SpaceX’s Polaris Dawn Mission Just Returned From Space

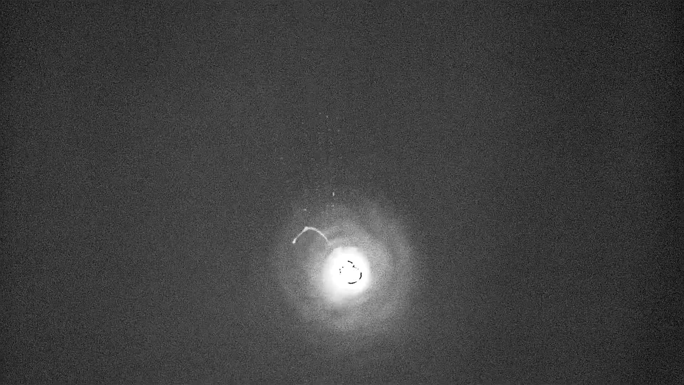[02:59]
Eventually, that process occurred, slowing the Dragon and crew significantly. Soon after, the four main parachutes deployed and slowly opened up, bringing the capsule to a safe speed for splashdown.